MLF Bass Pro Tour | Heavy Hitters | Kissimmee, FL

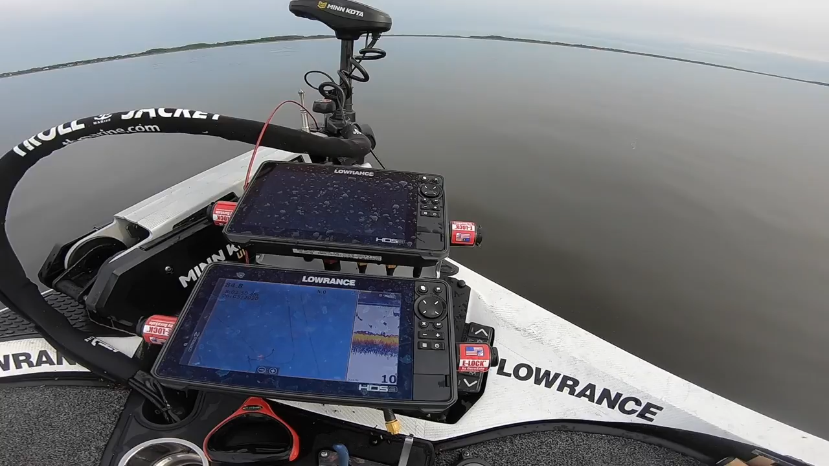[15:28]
You can see where he went back down right there. Crazy. There's some big ones.
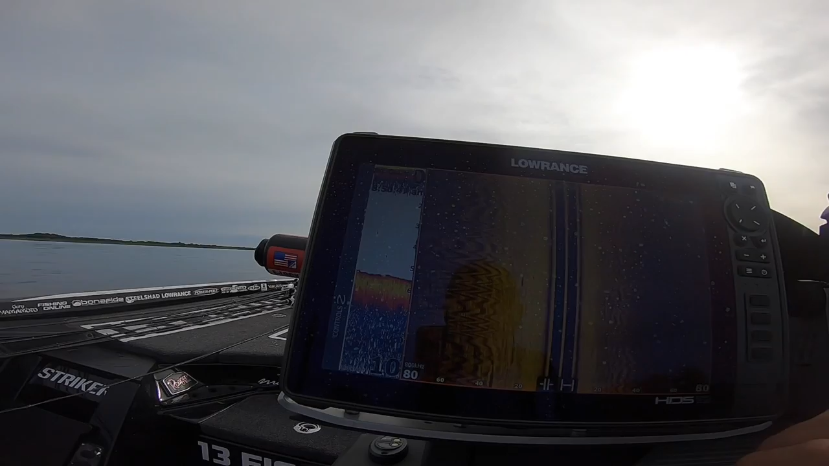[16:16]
I'll give you a little look at what they look like.
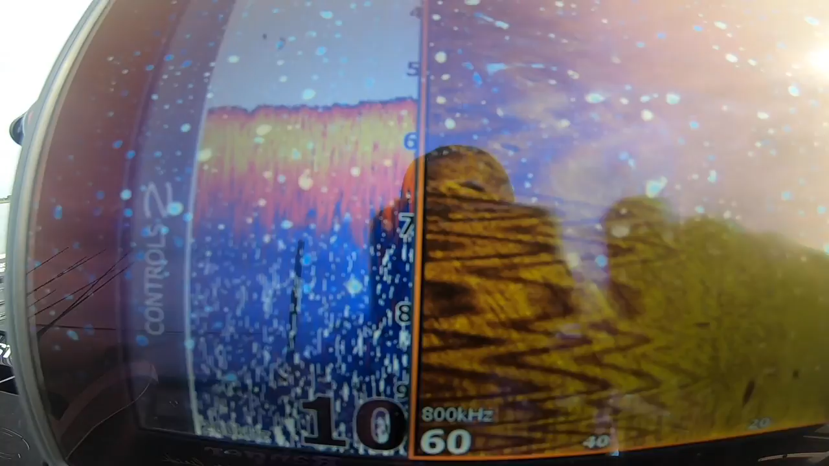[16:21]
You can actually see the bluegills inside there.
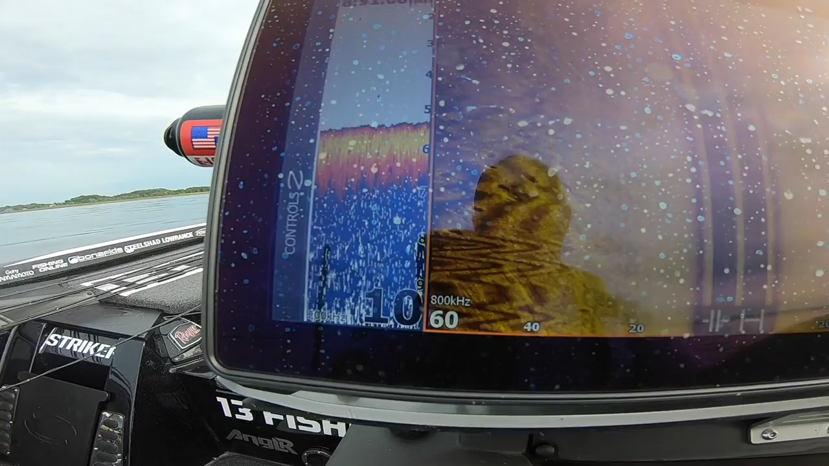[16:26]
This is loaded. There's lots of them here.
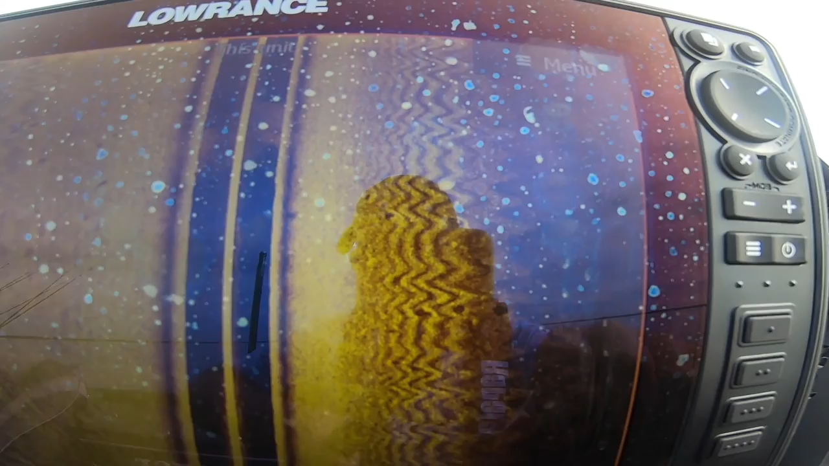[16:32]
Maybe on that one you can see. Maybe I'm going to make a couple casts just because I can.